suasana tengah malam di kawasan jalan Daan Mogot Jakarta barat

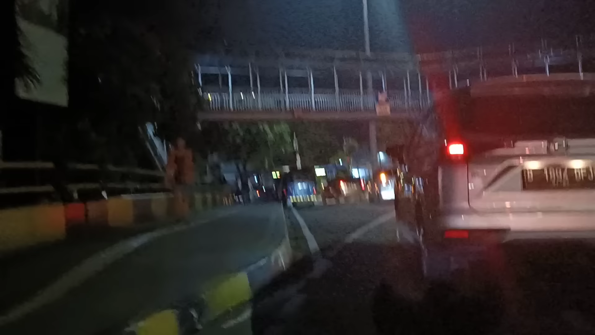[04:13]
Masuk ke kawasan Jalan Daan Mogot.
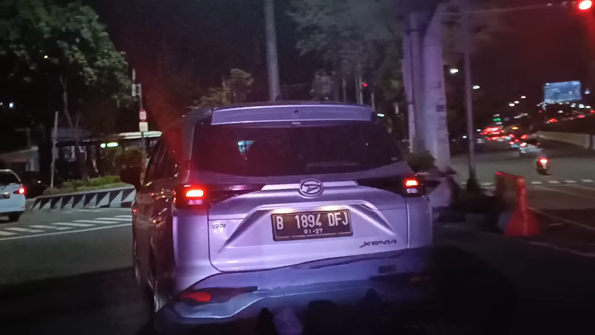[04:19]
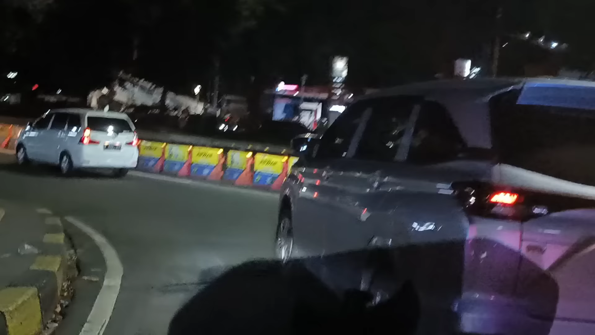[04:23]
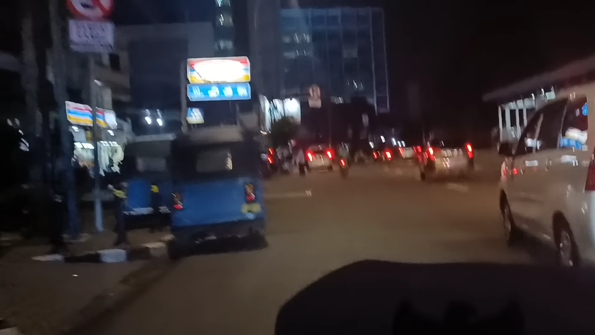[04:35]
Di Jalan Daan Mogot masih lumayan ramai arus lalu lintasnya. Dan ini Daan Mogot ini mengarah ke arah jalur yang mengarah ke arah Pesing,
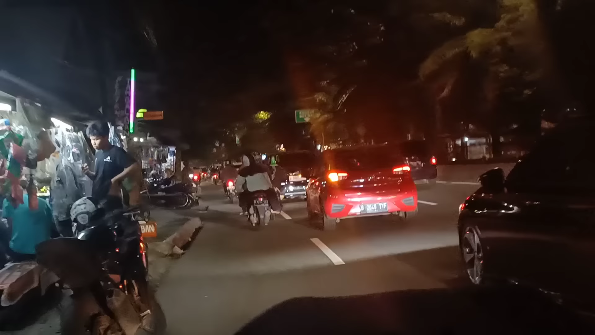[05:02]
Ini masih di kawasan Citraland teman-teman nih.
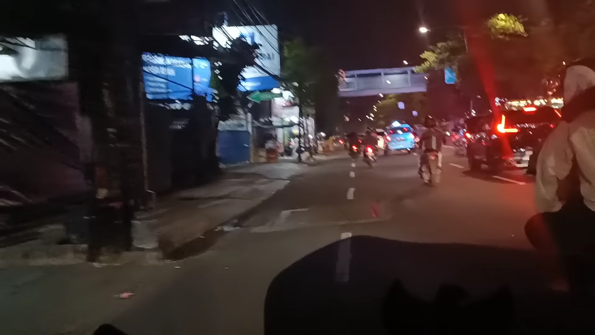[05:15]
Ini lurus di depan yang enggak jauh, paling sekitar berapa ratus meter itu masuk di kawasan Indosiar ya,
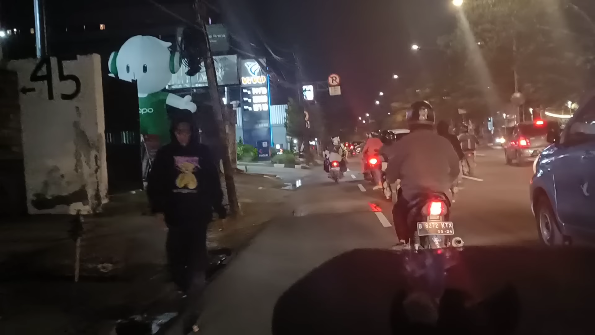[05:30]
atau studio Indosiar sebelah kiri teman-teman. Jadi enggak jauh dari jalur yang saya lewatin. Saya belok kiri mengarah ke arah belakang ya.
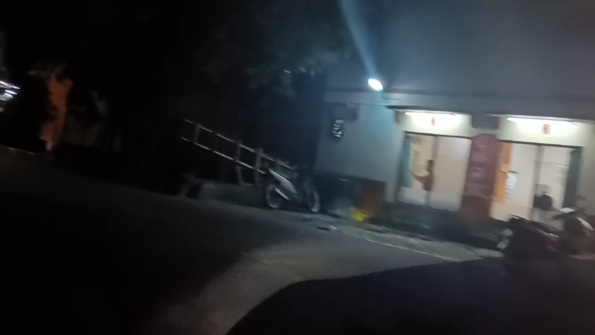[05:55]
Ini sebelah kiri saya masuk di daerah Top One ya.
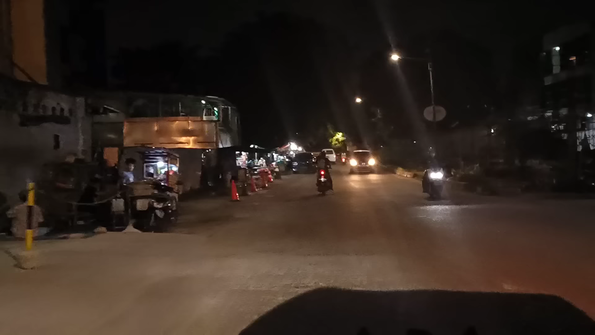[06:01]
Ini suasananya di sini cenderung sepi teman-teman ya. Dan ini sebelah kiri nih, belok kiri,
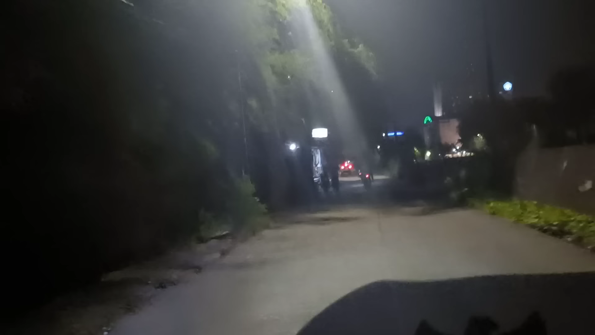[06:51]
Ini jalur ini biasanya kalau malam sepi banget nih, ada lagi mbaknya
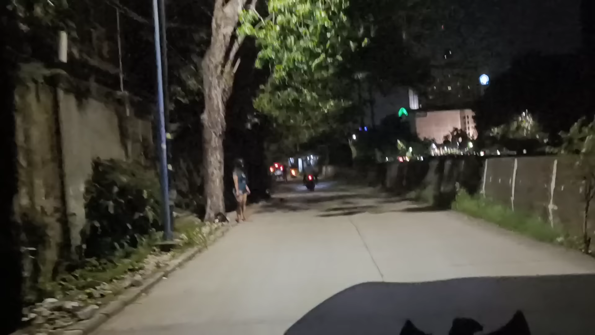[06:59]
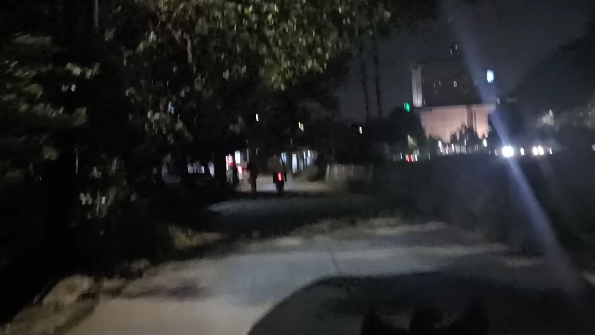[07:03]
nih, ada lagi nih, lumayan banyak ya di daerah sini.
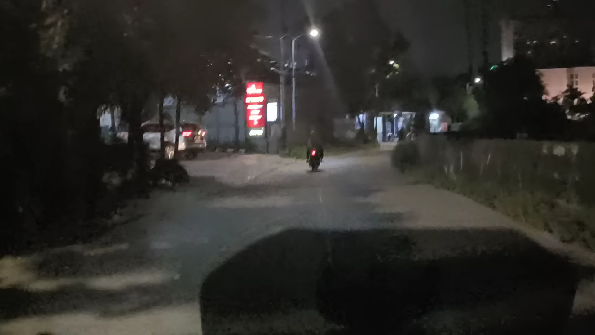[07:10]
Ini masuk nih, ini yang mengasuh ke arah Citraland teman-teman. Ini suasananya kalau malam sepi banget di sini nih.
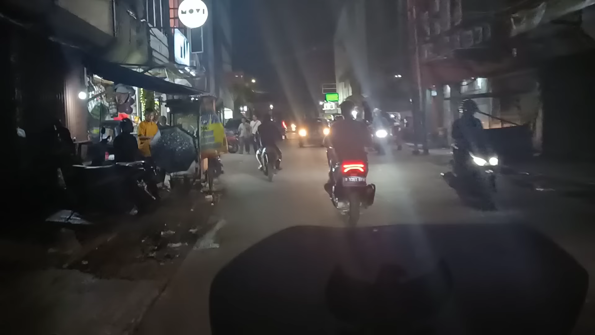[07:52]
Ini di sini nih ada tempat hiburannya sebelah kanan teman-temannya.
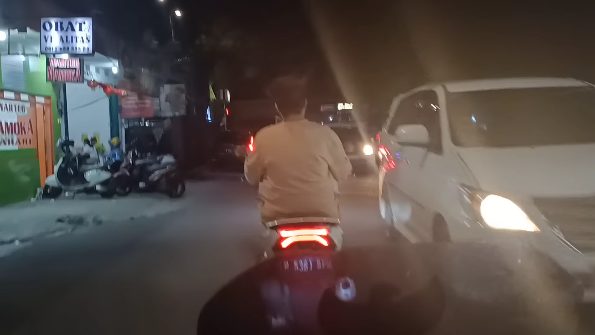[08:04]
Ini saya sampai di Jalan Dan Mogot lagi ya. Tadi saya cuman sekilas muter sambil lewat aja teman-teman ya.
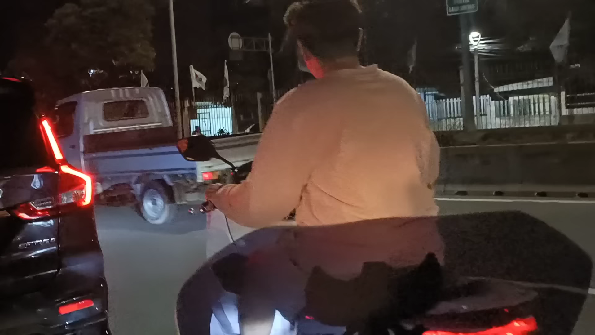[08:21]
Ini balik lagi yang lurus mengarah ke arah
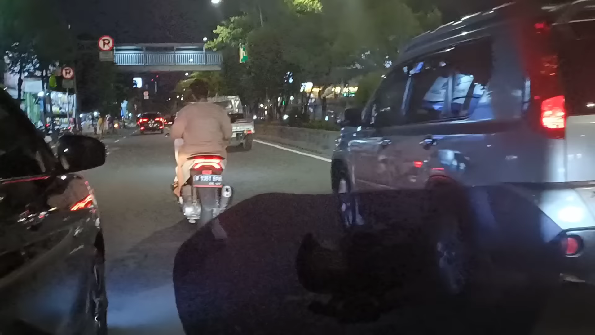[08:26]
Kalideres ya, mengarah ke arah Tangerang. Baiklah teman-teman, sampai di sini dulu perjalanan saya. Assalamualaikum warahmatullahi wabarakatuh.